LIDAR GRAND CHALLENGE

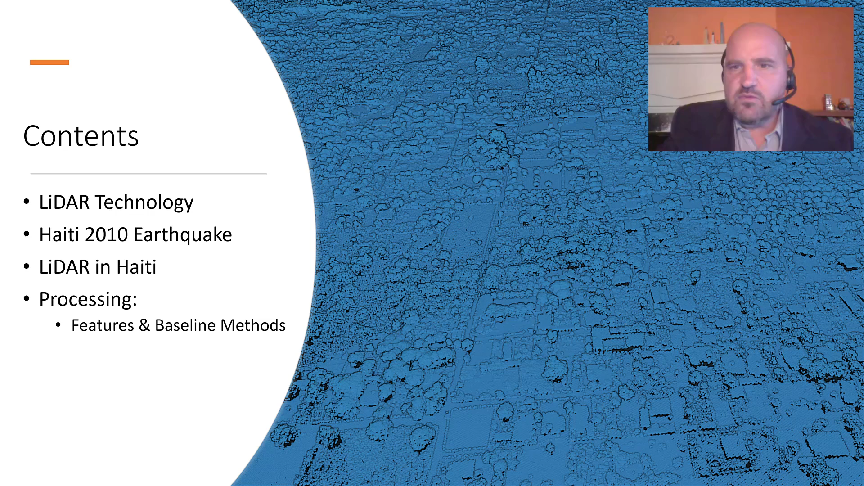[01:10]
Then we'll talk about the Haiti 2010 earthquake, which is our specific disaster relief effort that we're going to be talking about. And we're going to talk about the LiDAR that was corrected in Haiti and then some baseline methods for post-processing. So LiDAR technology. LiDAR is the technology that involves a laser on board either an aircraft or a ground vehicle of some type. And in this instance, you can see the LiDAR is the hockey puck mounted on the side together with a, believe that's a hyperspectral sensor. This is on board a headwall UAV.
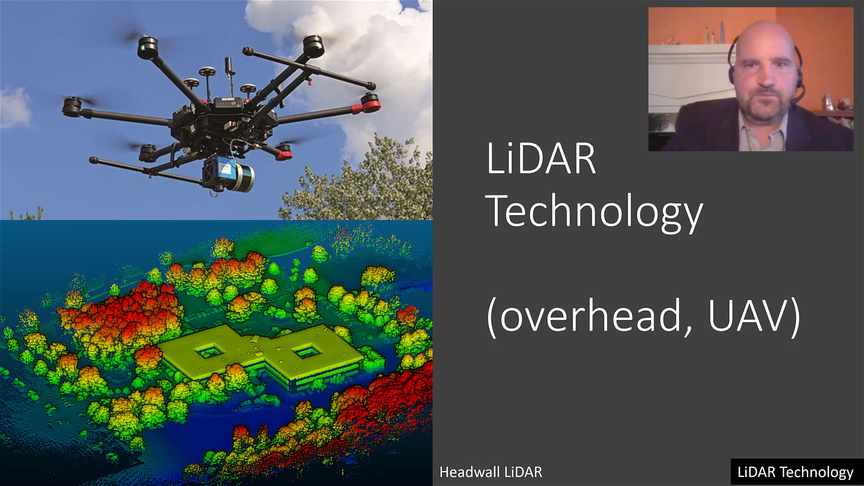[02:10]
generating millions of points in X, Y, Z coordinates for each point, giving you a point cloud associated with the LiDAR. So related technology, this is some work by Robin Murphy using drones to generate a DEM.
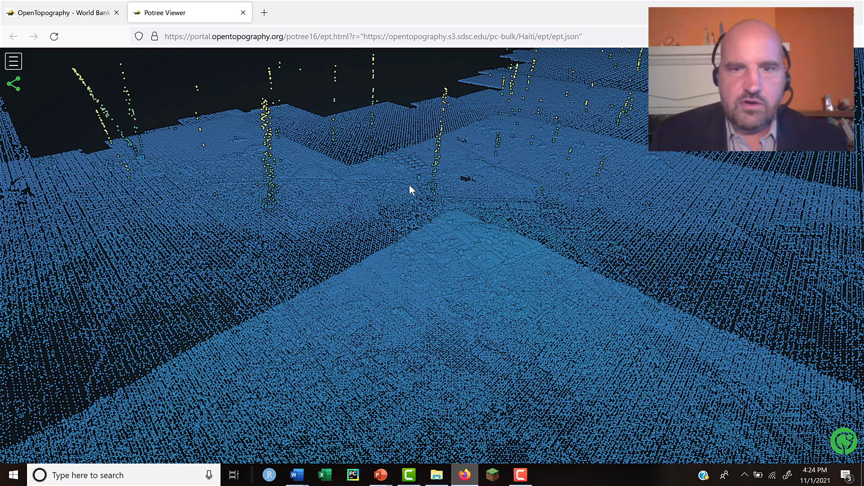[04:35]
There's a number of buildings here that are reasonably intact.
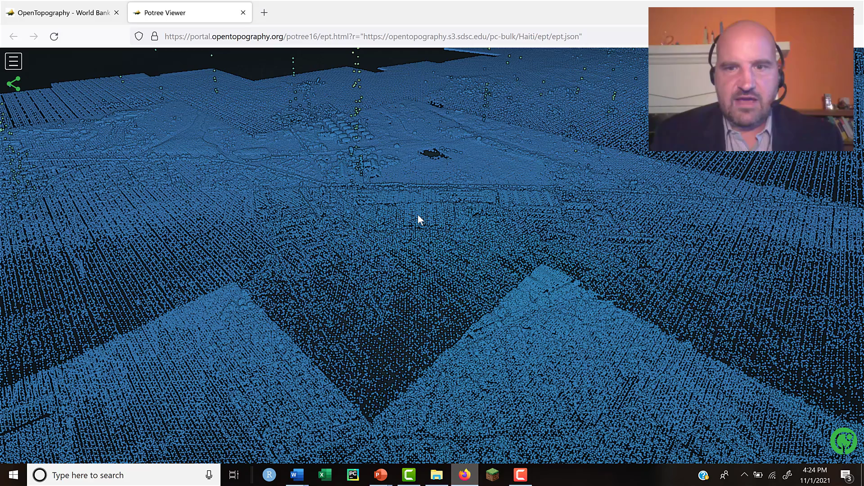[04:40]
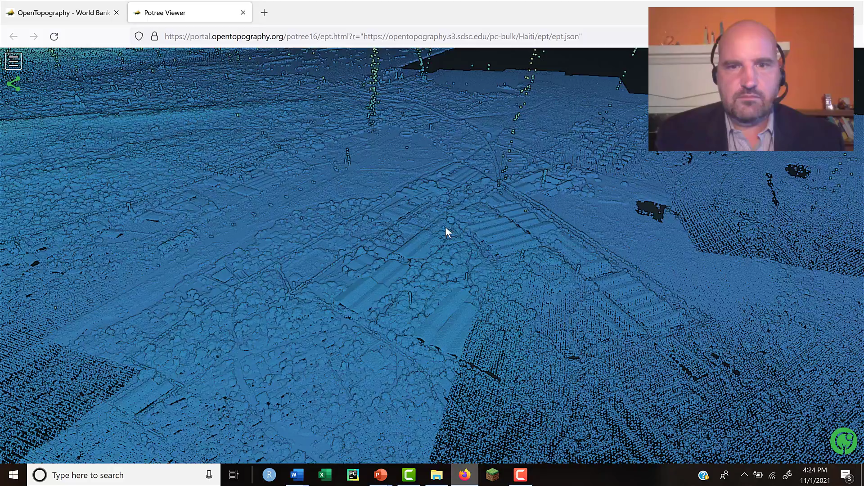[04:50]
Okay, so here we have the LiDAR and the region that it's covering around the Port-au-Prince and Carrefour area.
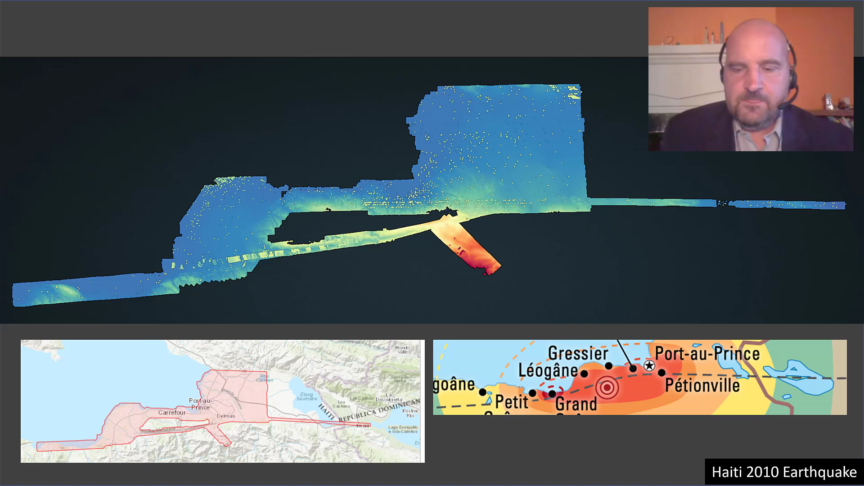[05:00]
It's about 338 square kilometers and 3.4 points per square meter. So this is a view of the city
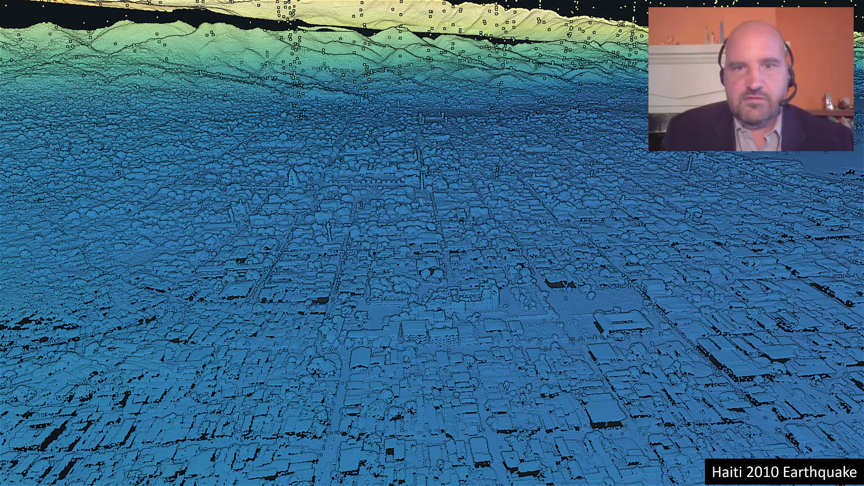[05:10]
with the mountainous regions in the background.
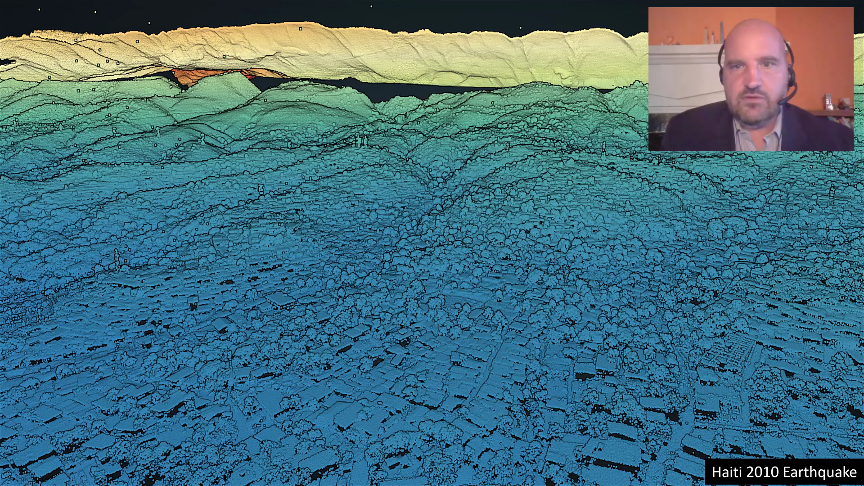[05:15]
Another view panning around, looking at the city in the LiDAR imagery. Here's a picture of that cathedral.
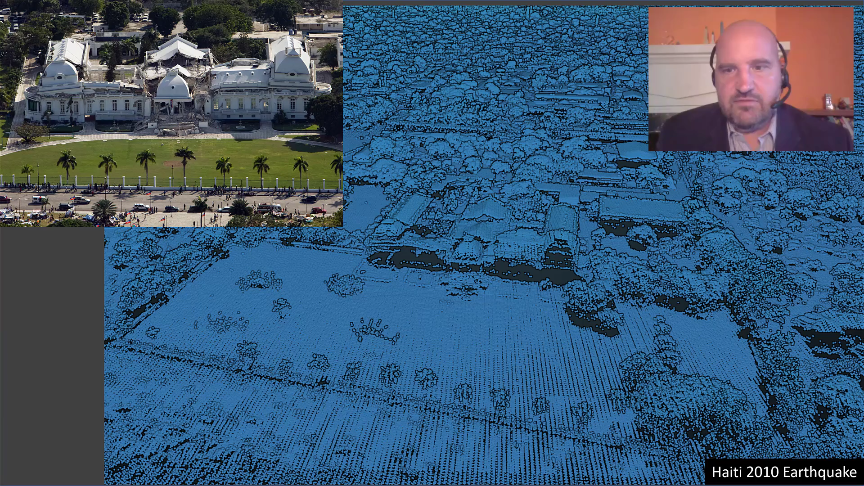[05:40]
and the data in the LiDAR imagery reflecting the destruction of the roofs.
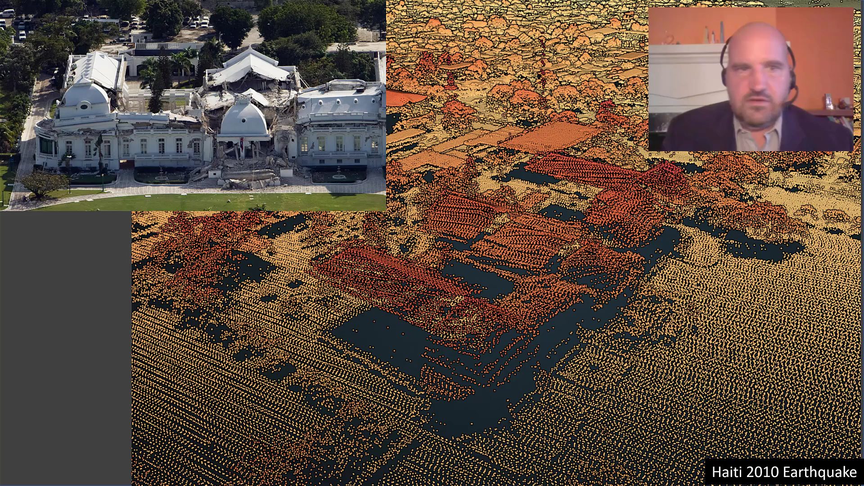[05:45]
Here's an image in a soccer stadium, and you can see the crowds.
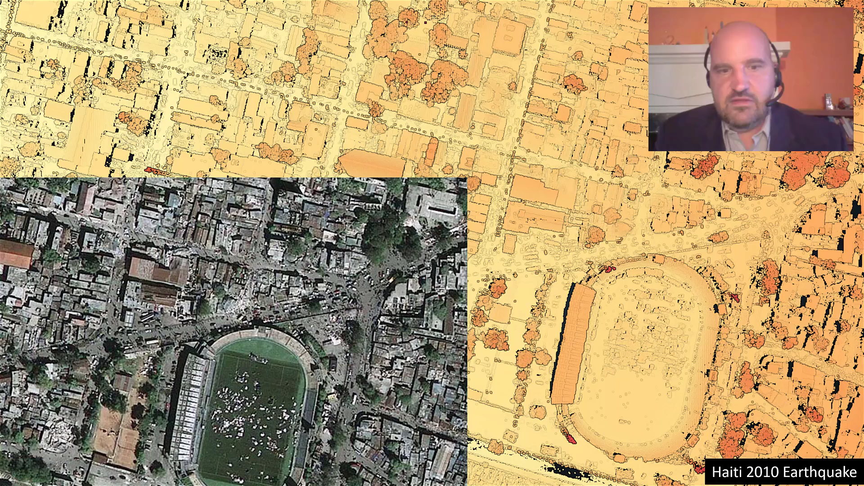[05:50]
There's a makeshift village forming in the stadium and around it. In areas around that stadium, you can see some of the damaged buildings highlighted here, shown both in this high-resolution image, the same location in the LiDAR data. Here's another location in LiDAR data.
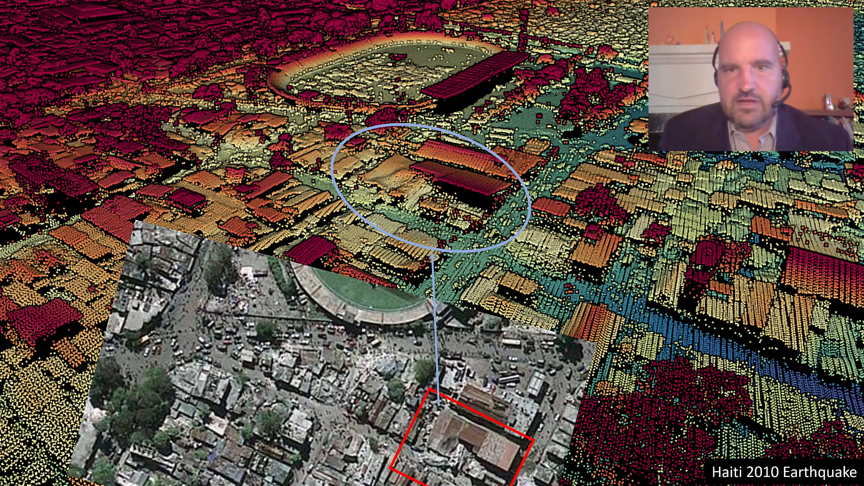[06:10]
We can see the collapse of the roofs and the slanted roofs because of the building collapses underneath them. Get another place where we can find a collapsed building in the LiDAR data.
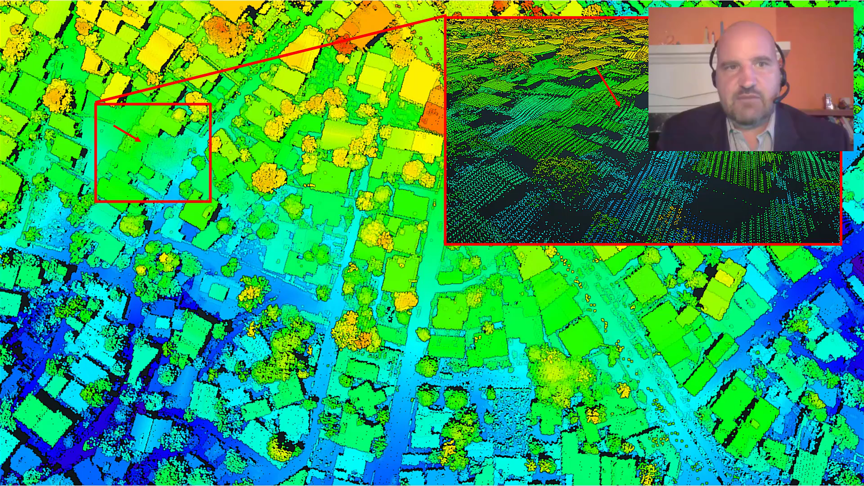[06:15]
This is a high-resolution imagery that was collected along with the LiDAR.
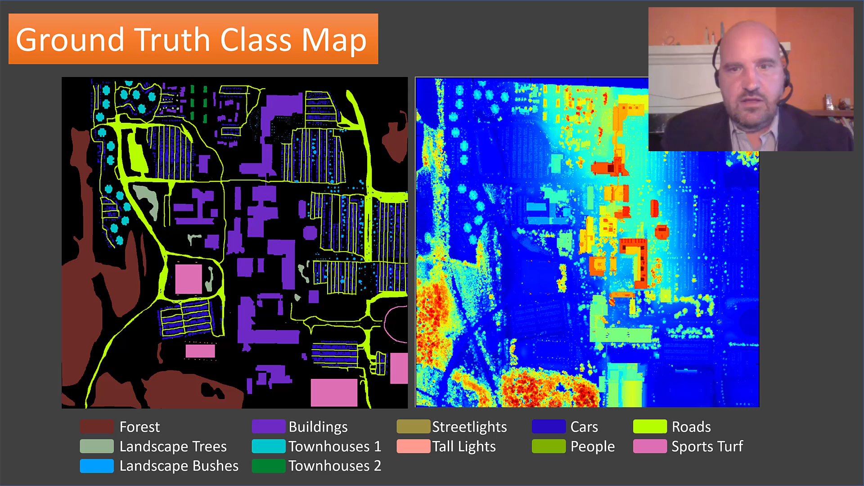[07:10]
What we did with the LiDAR data was we put a grid over the area and measured all the LiDAR points in each square in the grid. They were about 1 meter by 1 meter, 10 to 15 points per square. And you could see the resolution.
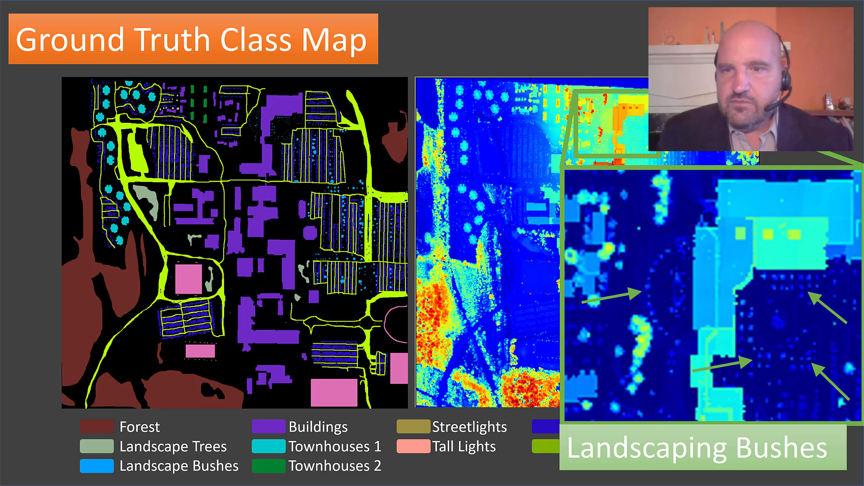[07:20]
The quality was good enough to get the landscaping bushes with good clarity. This is a scan across the LiDAR data, and you could see how in the trees you get a lot of variety in the heights from the laser pulses going down between the leaves and hitting the upper leaves, whereas buildings you get a consistent high altitude.
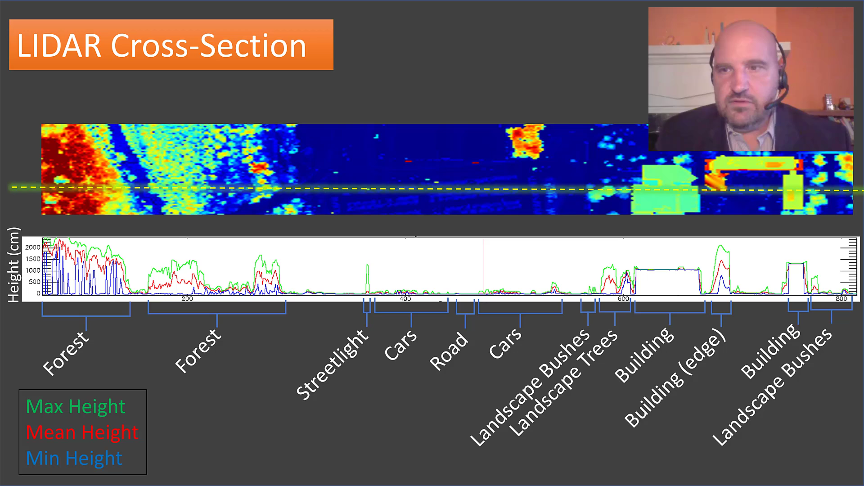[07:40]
These are some of the 20 features that we computed. Some of them would be derivatives, some of them would be the max or the minimum height in a pixel,
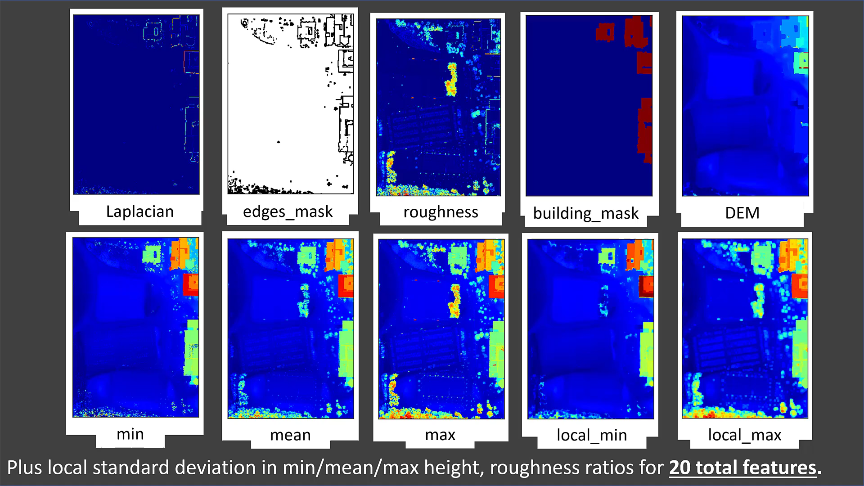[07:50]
or in the pixel in the nearby pixels, or standard deviations of those. This is the data.